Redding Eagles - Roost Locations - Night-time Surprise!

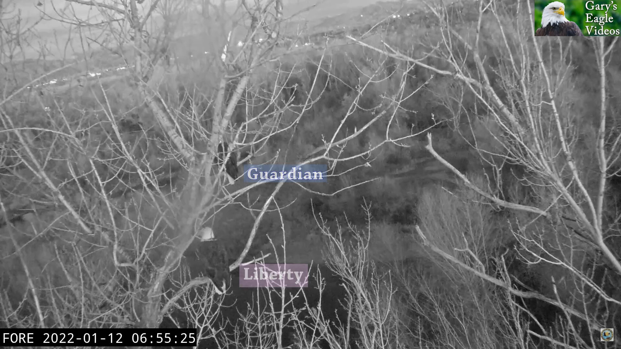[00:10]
hi eagle fans like to introduce you to a few roosting spots for our eagles now a roost is a place where a bird settles for the night often sleeping there and our two birds shown there are liberty on the bottom roost which is i
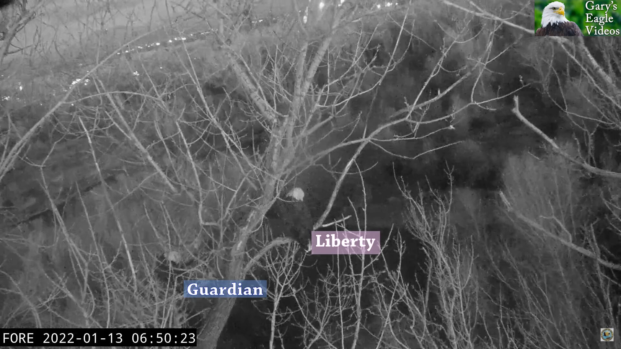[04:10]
next this is also a morning we'll see guardian there on the bottom side of liberty's roost this was two days ago in the morning this was
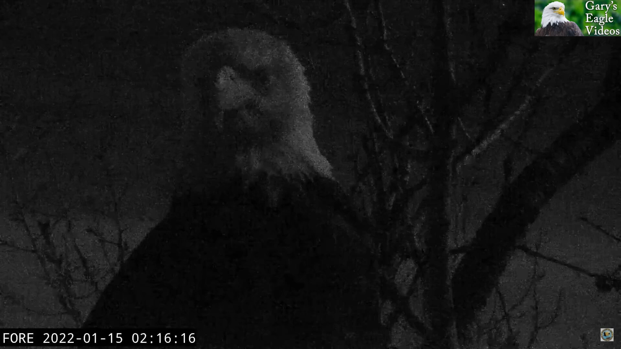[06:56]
which is here obviously you can't see much but she was in that spot to the right of the camera
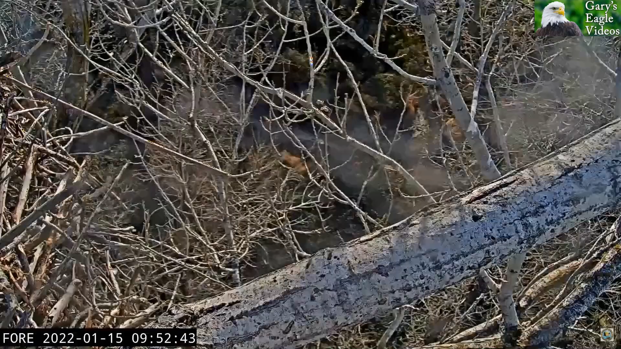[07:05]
and gentleman g guardian was down the same branch much closer to the nest
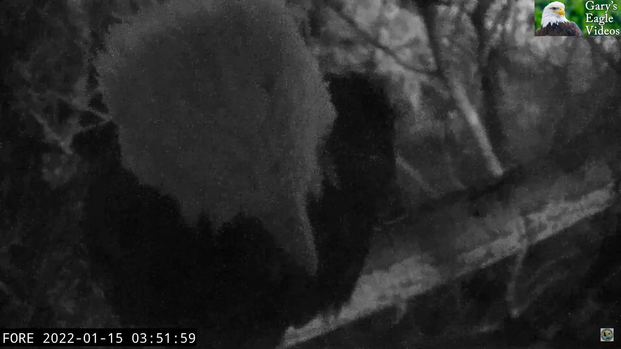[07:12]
and this is a view of him in that spot directly below the camera i mean they were both on a branch very close to the nest
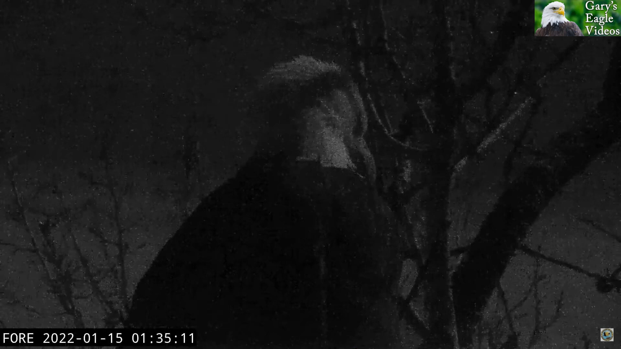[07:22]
finally get a treat for you and i saw it and julie saw it and since she saw it i backtracked oh what was that did you see that what a treat let me show you again yes it was a meteor a falling star let's watch it in slow-mo